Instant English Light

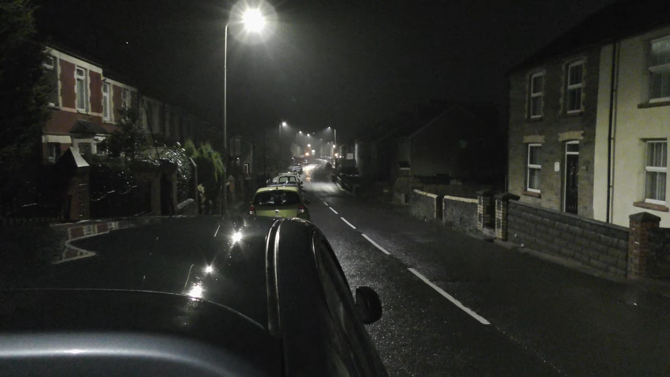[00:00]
mb02 for 2024 it's drizzling it's saturday the 17th february and i don't know it's like about half four in the morning i'm sort of nearly ready oh it's back to porter's head and we're supposed to have fog we have a hint of mist maybe but it's drizzly yeah there's a weather warning